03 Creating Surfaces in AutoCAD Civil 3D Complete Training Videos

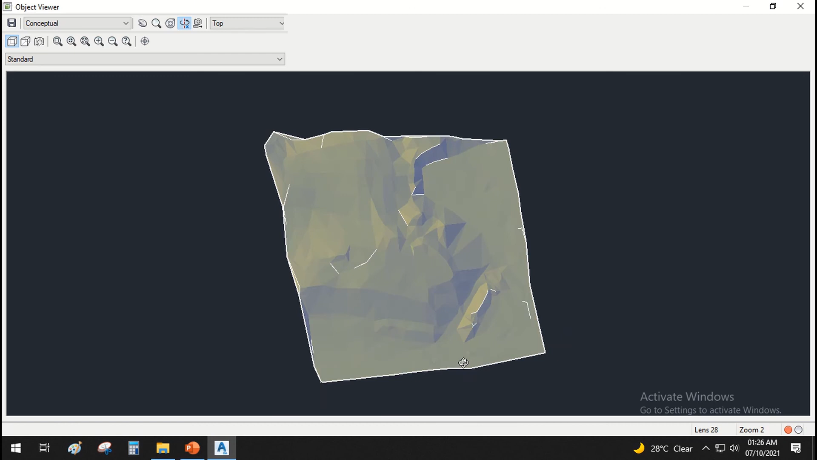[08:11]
you have any invalid data you can detect by going to your
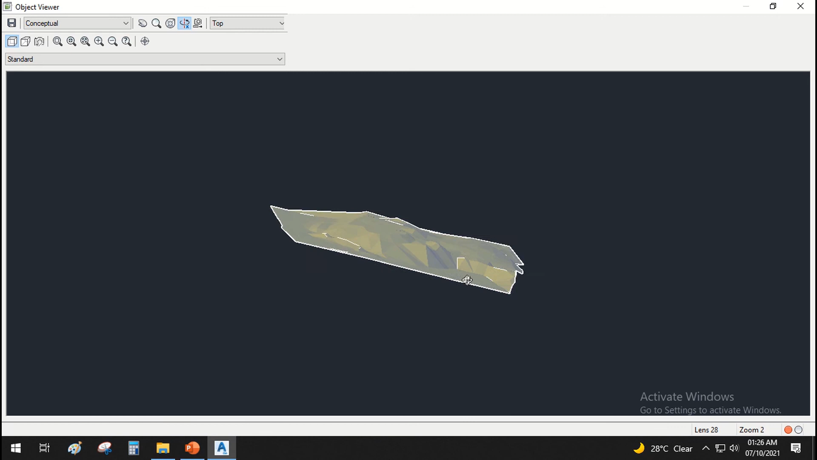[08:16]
object viewer window and just check your surface before you proceed with any of the